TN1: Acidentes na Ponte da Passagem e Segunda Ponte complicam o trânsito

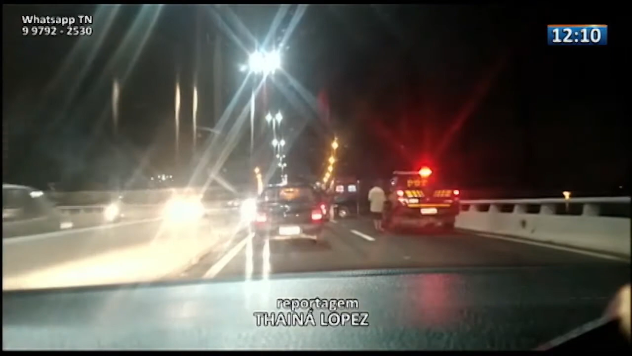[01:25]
Uma vítima que passava no local narra o que viu. Acidente feio aqui em cima da Segunda Ponte agora, hein?
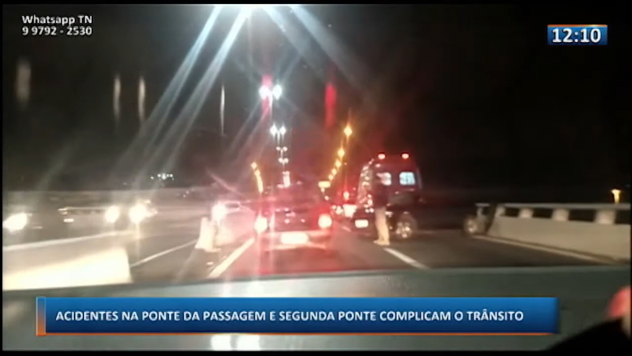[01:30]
Carro rodado aqui na pista, federal. Moto,